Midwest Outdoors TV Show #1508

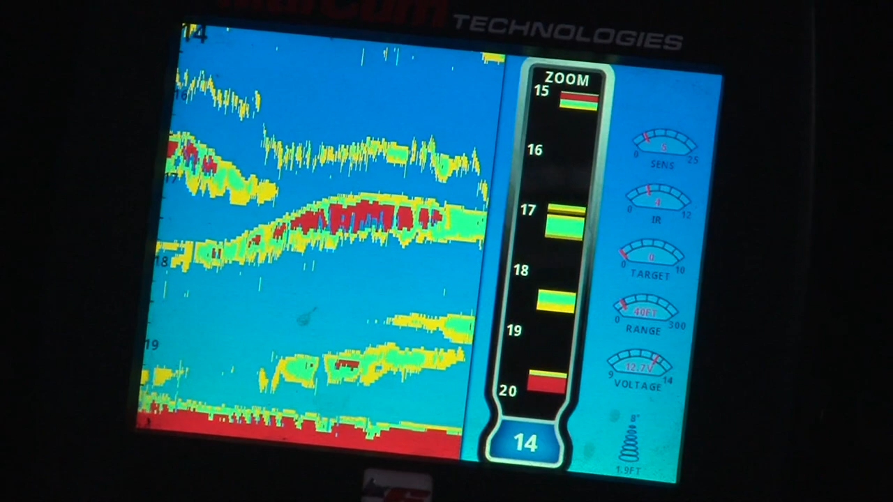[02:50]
them all lighten up look at this screenshot man jig aggressive to get them to come up
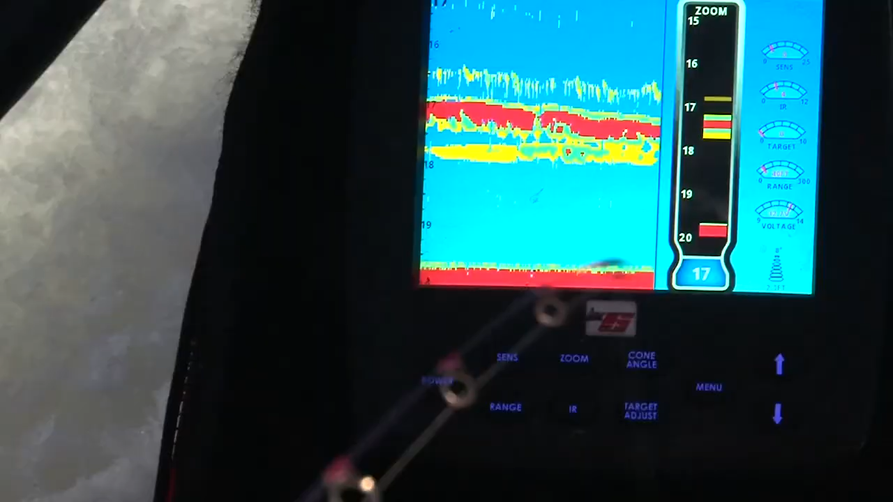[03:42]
another color boom they'll burst into action and strike that bait
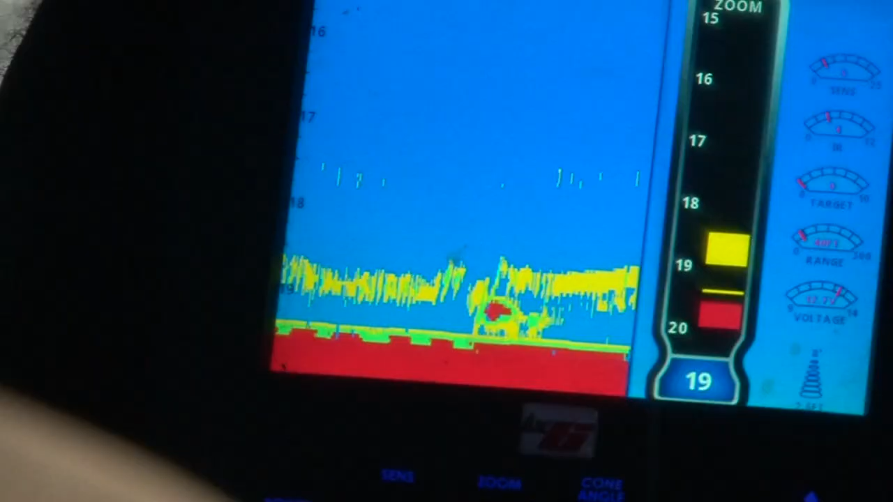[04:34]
nines using that graph because again that fish came up
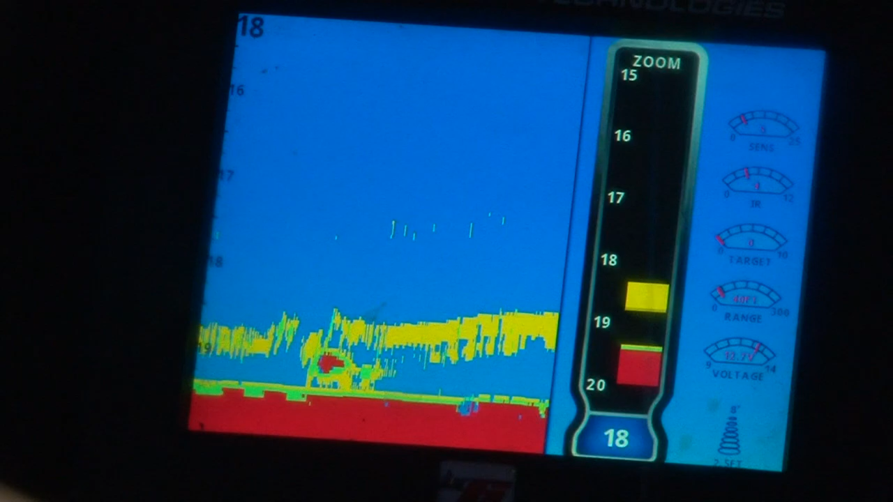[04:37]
a couple different times I was able to react to the bite as he started going back down
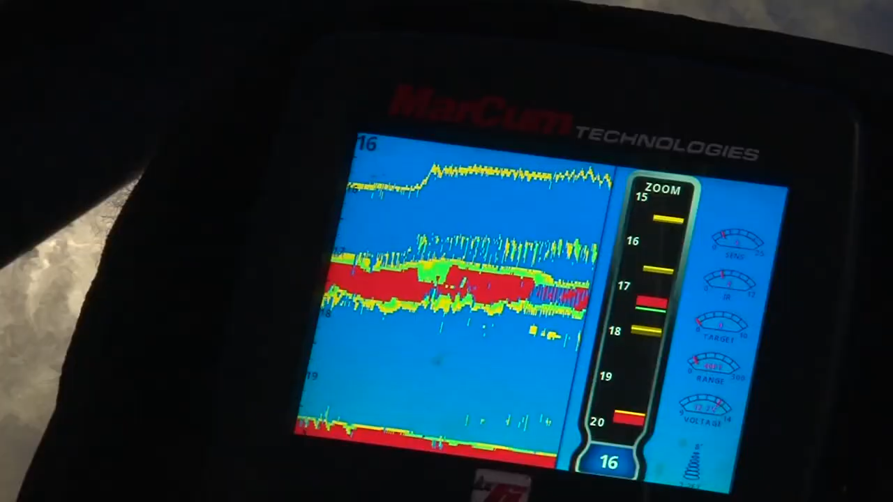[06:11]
the electronics that's what's nice about using these